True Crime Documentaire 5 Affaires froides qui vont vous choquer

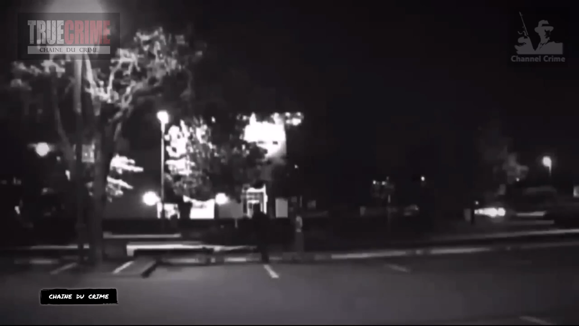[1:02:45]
Les images des caméras de sécurité du parking montrent que Christina et Enrique sont entrés ensemble à 3h55 le 30 août.
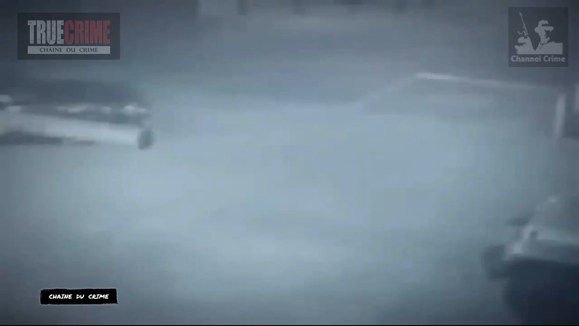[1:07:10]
Les images de surveillance du parking ont été présentées comme preuves contredisant le récit initial d'Enrique à la police selon lequel ils étaient partis chacun de leur côté. Les images enregistrées indiquent qu'une voiture solitaire a quitté le parking quelques minutes plus tard et qu'aucune autre personne n'a été observée pendant les 20 ou 30 minutes qui ont suivi. Au cours du procès il a été révélé qu'Enrique devait commencer à travailler à 8 heures ce samedi matin mais qu'il n'est arrivé qu'à 10 heures 50 et 1 minute.
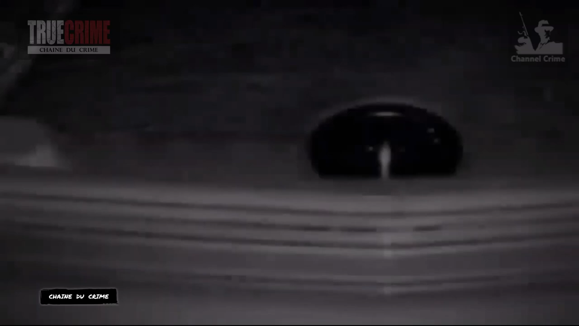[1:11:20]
ce qui a attiré l'attention c'est l'état de propreté remarquable du dessous
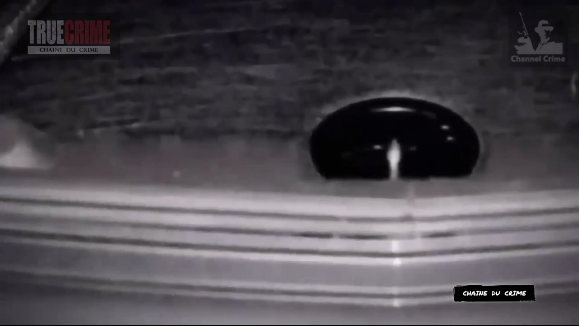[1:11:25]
de la voiture Un enquêteur sur les accidents a témoigné des dommages subis par la voiture déclarant qu'il semblait correspondre à un impact